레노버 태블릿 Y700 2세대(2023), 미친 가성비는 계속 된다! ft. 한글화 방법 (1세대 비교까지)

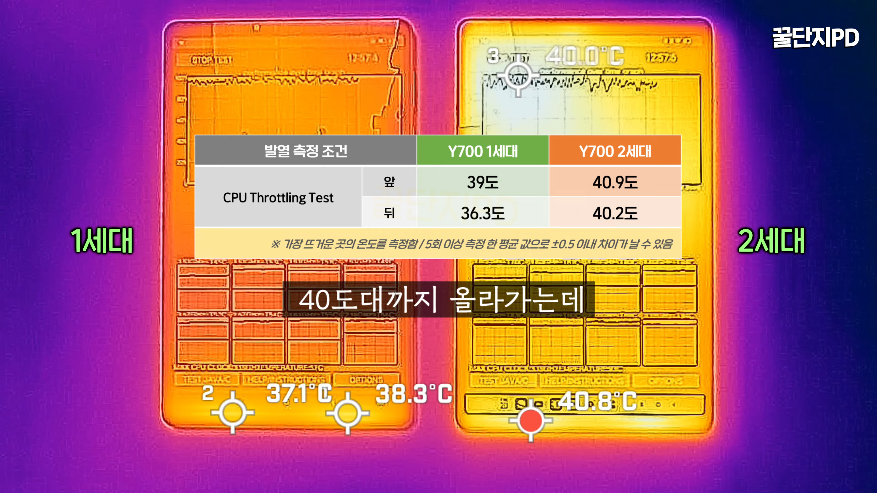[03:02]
CPU 스트로틀링 테스트 시 Y700 2세대가 40도대까지 올라가는데 가장 강한 부하가 걸린 상태니까 그럭저럭 괜찮은 편입니다. 그리고 게임 원신을 그래픽 최고 설정으로 30분 이상 플레이했을 때 2세대와 1세대 모두 최고
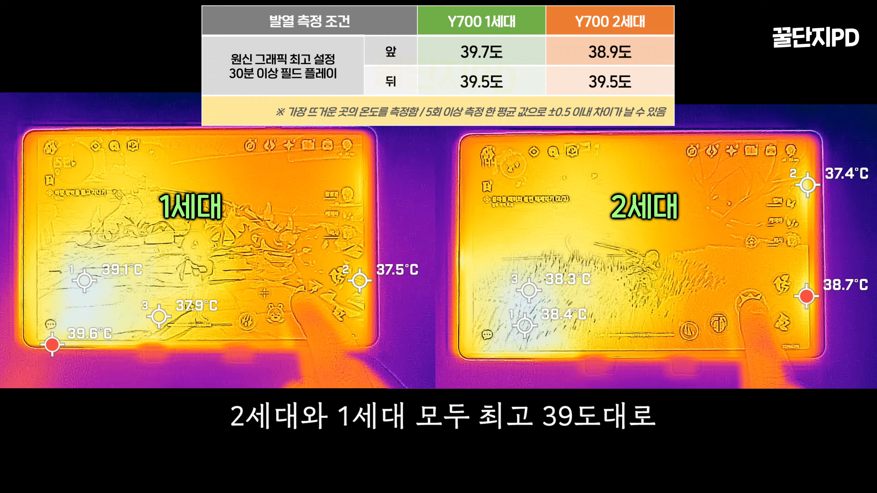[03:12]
39도대로 발열 관리는 잘 된다고 평가할 수 있습니다. 최고 부하가 걸린 상태에서 이 정도 온도며 Y700 2세대는 발열에 대한 걱정 없이 사용할 수 있는 태블릿입니다.